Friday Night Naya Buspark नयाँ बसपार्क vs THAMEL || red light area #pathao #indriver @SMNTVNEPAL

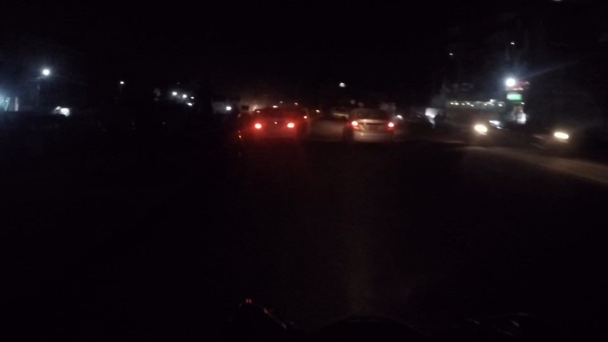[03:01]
Bus park ma chai estai ho guys haina as you can see the view ani yaha ko bus park ko sthiti estai chha
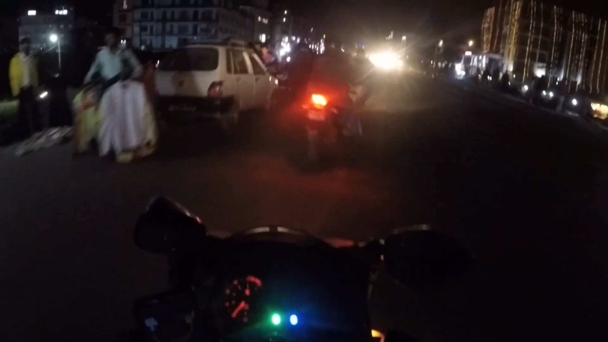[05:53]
अहिले देख्न सक्नुहुन्छ रातिको 9 बजी सकिया छ ट्याक्कै 9। अनि यहाँ चाहिँ मान्छेहरू होइन ए तपाईँको व्यापार गर्न दिइरहेछ क्या।
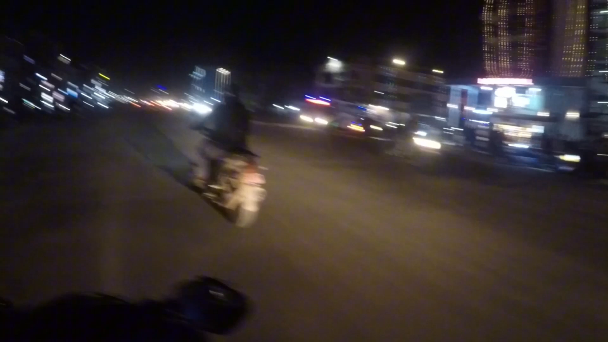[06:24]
सबैजनाले ठुल्ठुलो पसलमा गएर ठुल्ठुलो मलमै गएर किन्न सक्छ भन्ने हुँदैन नि त होइन। अनि अब त्यही हो देख्न सक्नुहुन्छ सब। यो चाहिँ म ठ्याक्कै गङ्गाबु बस पार्क अगाडि पुगेछु है।
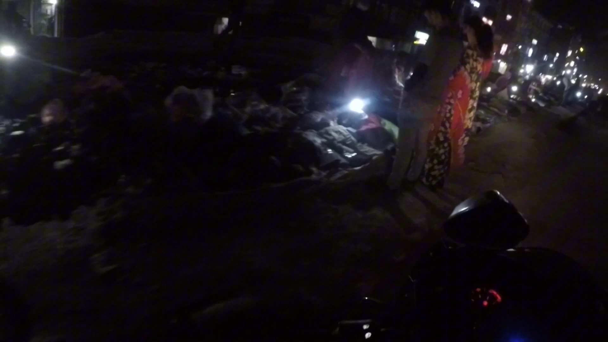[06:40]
यहाँ चाहिँ टन्नै व्यापार डेन्जर भइरहेछ होइन दामी। अब के भन्नु मैले त लोसे मल देख्न सक्नुहुन्छ अगाडि छ होइन। ट्याक्कै लोसे मलको अगाडि छु म कान्तिपुर मल।
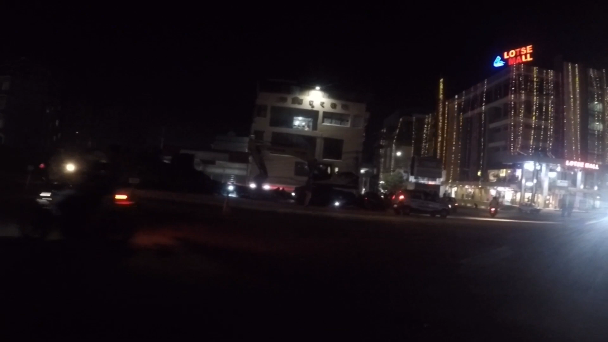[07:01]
लोसे मलको अगाडि त कान्तिपुर मल त्यस्तो मलै नदेखिने क्या अब
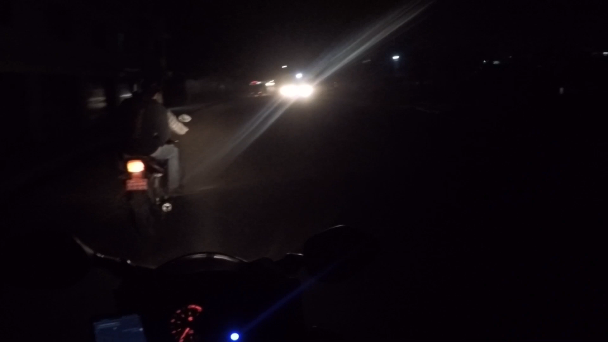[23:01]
अनि अगाडि चेकिङ छ जस्तो छ गाइज होइन चेकिङ छ आज यत्रो हिँड्यो होइन चेकिङ चाहिँ कहीँ परिएन क्या मा कसो त्यही अचम्म लागेर